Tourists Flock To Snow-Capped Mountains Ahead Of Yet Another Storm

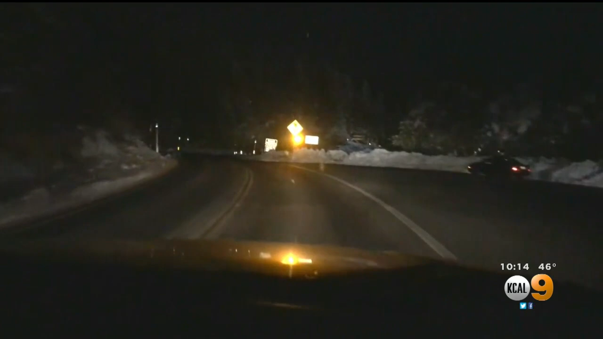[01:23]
These are one or two lane highways and you have thousands of people coming up to a small community.